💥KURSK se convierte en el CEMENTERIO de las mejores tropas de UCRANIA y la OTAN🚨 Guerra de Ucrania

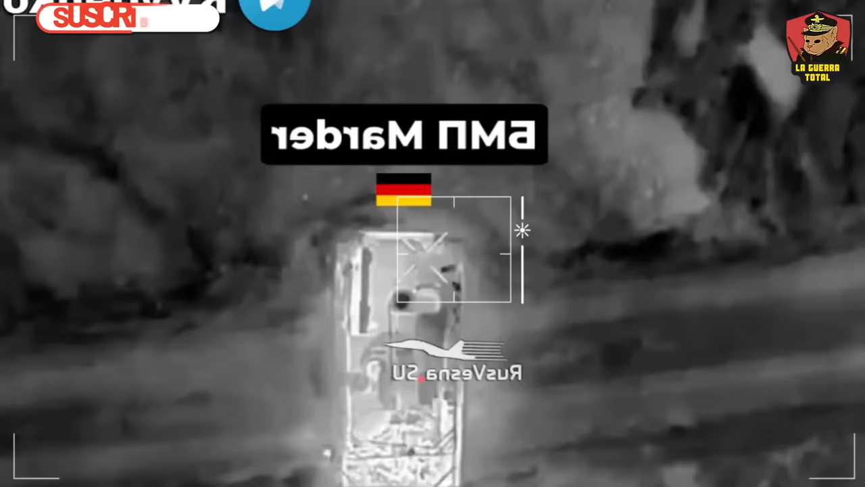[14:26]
un segundo murder es captado por un dron con las costillas abiertas,
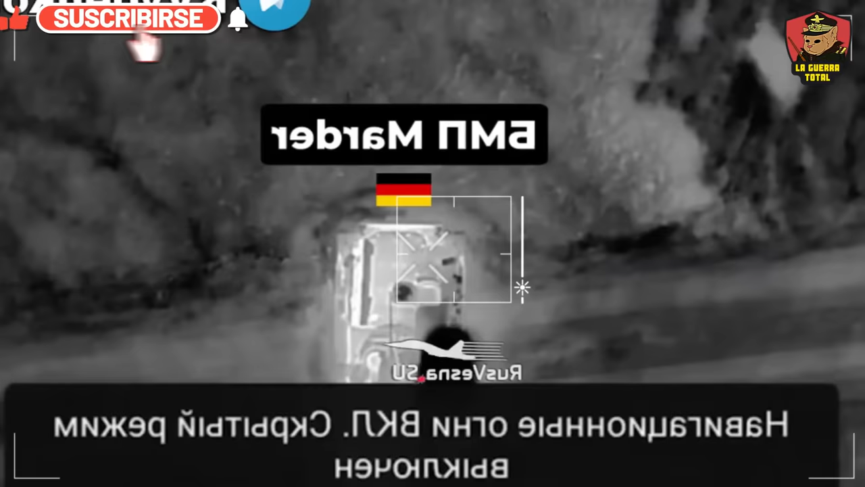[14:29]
lo que permite que el dron lance una bomba en su interior, desatando un incendio que lo deja fuera de combate.
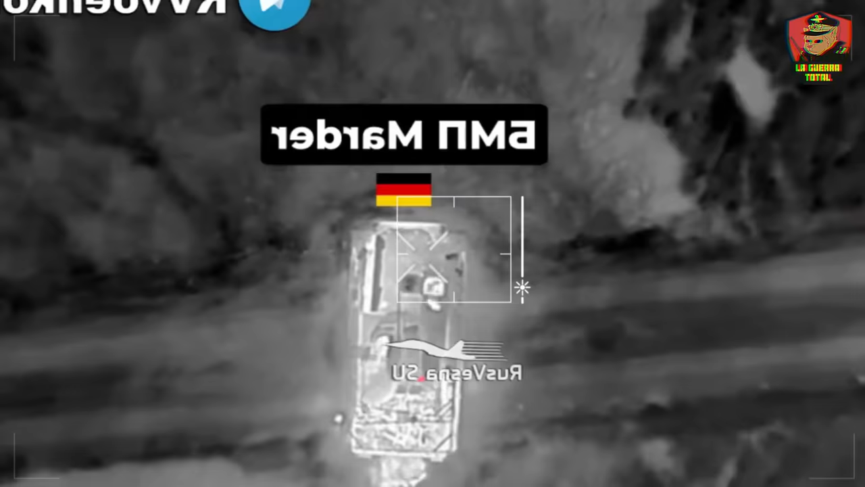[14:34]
Cerca de Shevtukovka, las tropas rusas destruyeron un tanque ZRV-122,
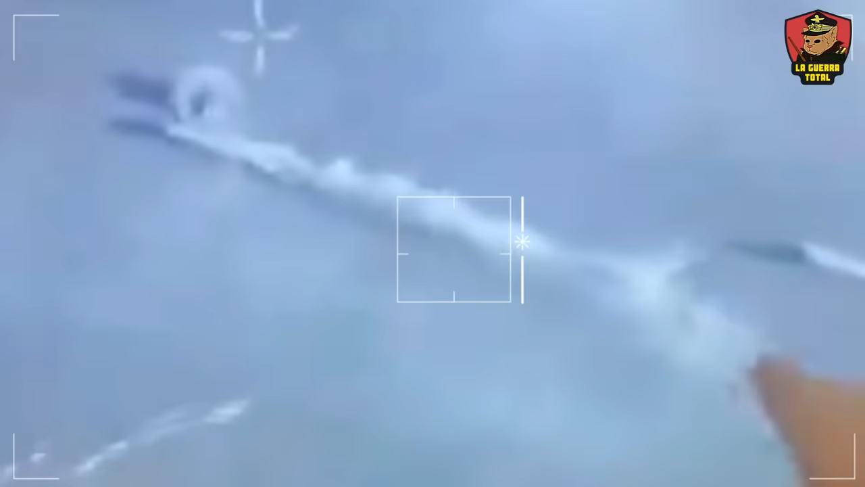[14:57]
obligando a la tripulación a abandonarlo.